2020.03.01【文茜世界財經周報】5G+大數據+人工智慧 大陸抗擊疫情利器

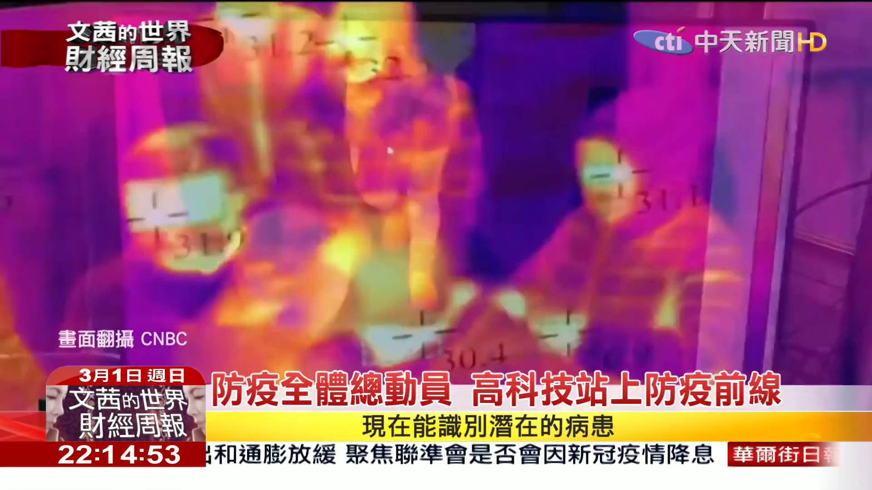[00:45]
Thermal scanners have been installed at the supermarkets, subways, and in train stations to detect those who have a fever.